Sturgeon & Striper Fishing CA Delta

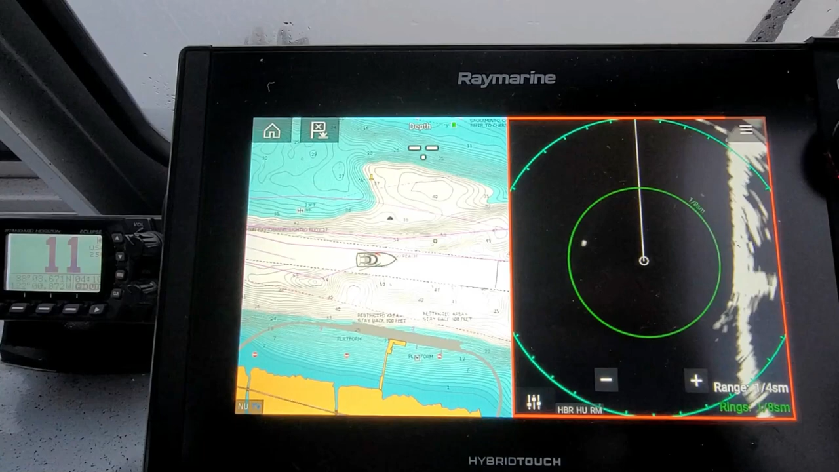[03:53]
The pink line that's the track that's where we're going. Uh so we can kind of follow where we've been before. And then on the right there as long as it's you know black we can drive. The white is structure so that's the land. And then if you see red that's an object that's moving closer to you and a green one's moving away.
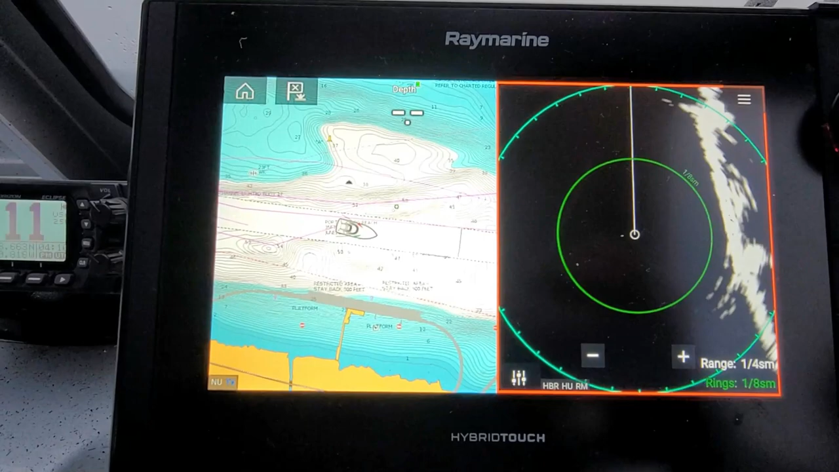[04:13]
Uh so yeah that's how we're navigating to the sturgeon spot this morning through the fog.
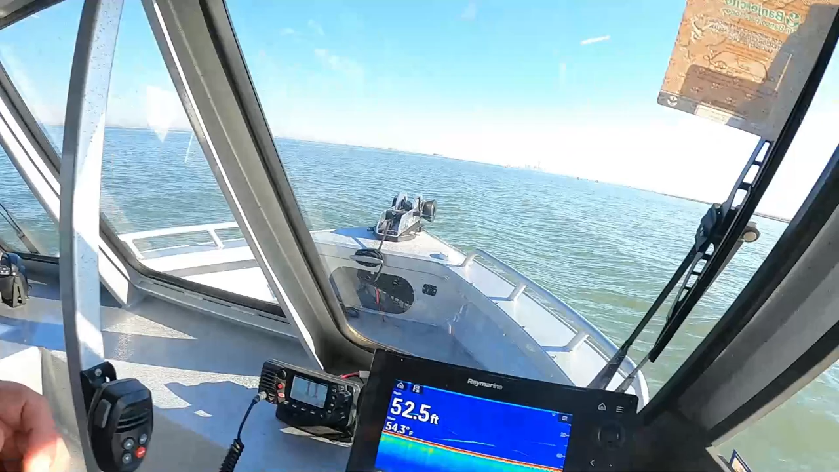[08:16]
On screen: depth 52.5 ft, water 54.3°F
You know maybe that not that one so much. But let's see if we can go back here a little bit.
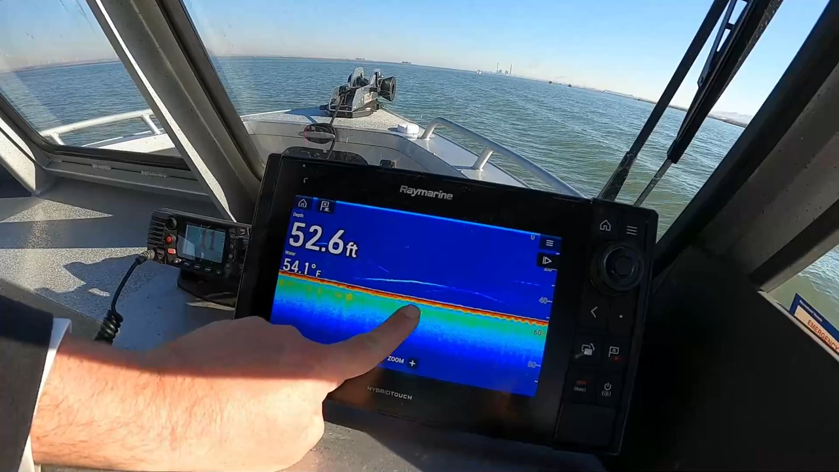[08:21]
On screen: depth 52.6 ft, water 54.1°F
There we go. See like that one right there looks pretty good.
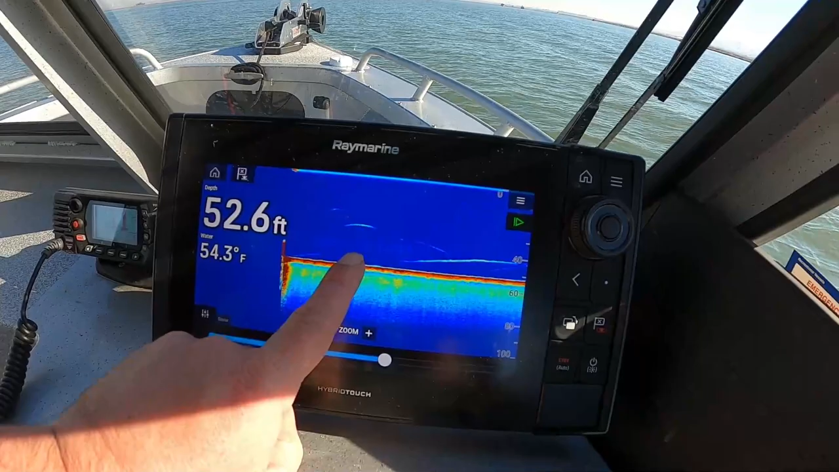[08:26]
On screen: depth 52.6 ft, water 54.3°F
But we've been seeing uh some good action on the fish finder.